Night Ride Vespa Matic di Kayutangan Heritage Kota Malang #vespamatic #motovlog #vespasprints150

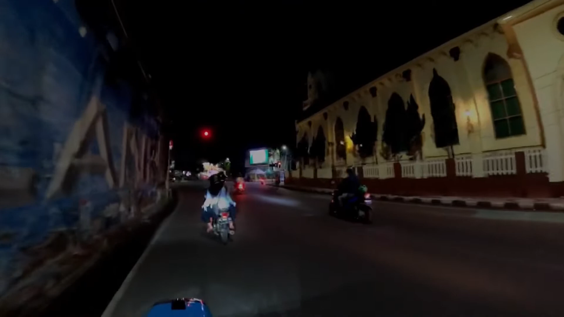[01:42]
Nah, ini kita udah sampai di perempatan alun-alun Kota Malang.
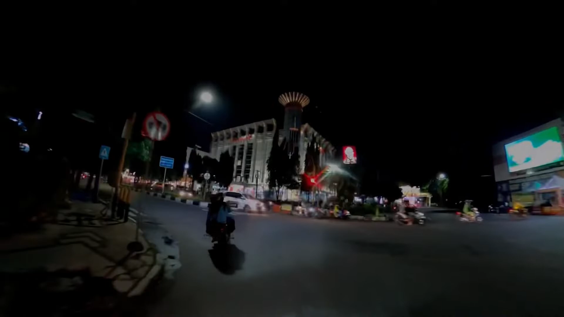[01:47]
Nah, kita belok kiri, sebentar lagi kita sampai di Kayu Tangan Heritage Kota Malang.
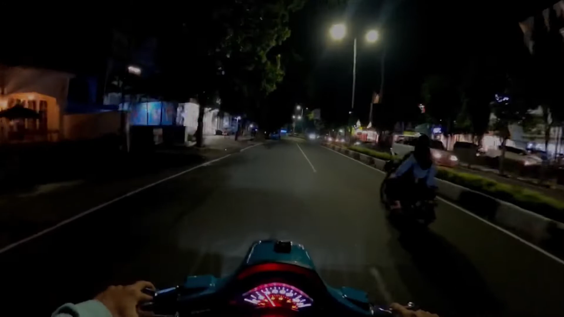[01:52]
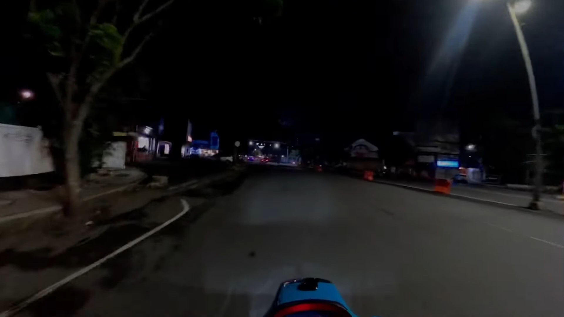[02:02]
Nah, ini kita udah masuk di kawasan Kayu Tangan Heritage ya, teman-teman.
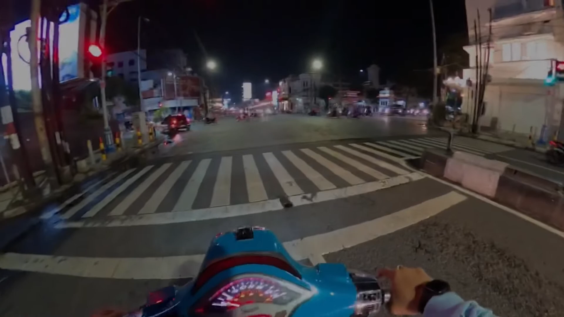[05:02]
Wah, ada Vespa klasik, guys. Mantap.